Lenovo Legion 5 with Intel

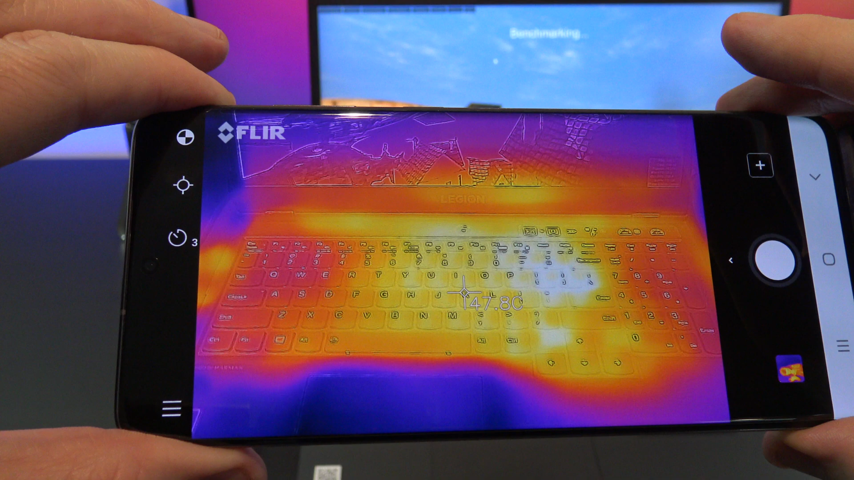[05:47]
In terms of heat, the keyboard does seem to heat up quite a lot, to around about 50 degrees.
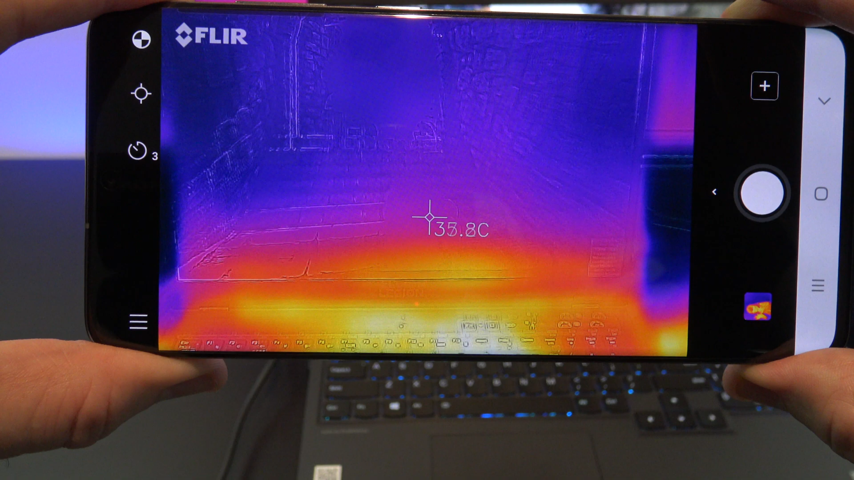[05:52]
On screen: spot 35.8°C
But not around the WASD keys, which is nice design.
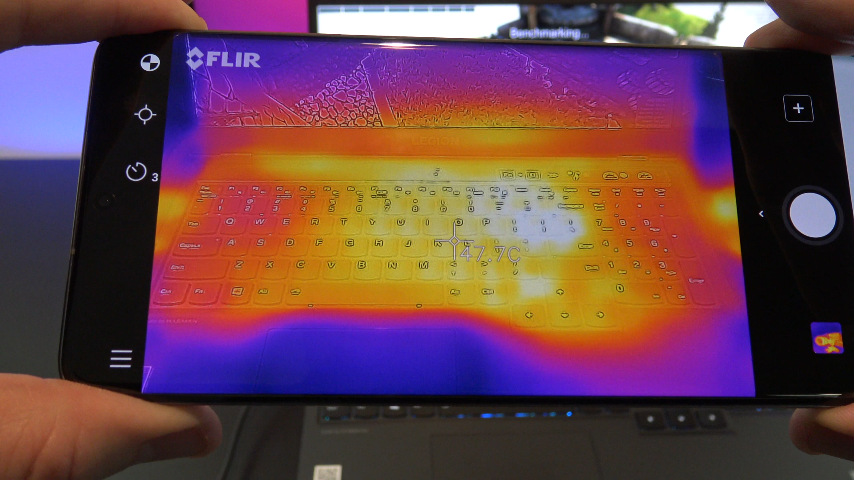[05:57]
This means that your hand should not get uncomfortable when gaming.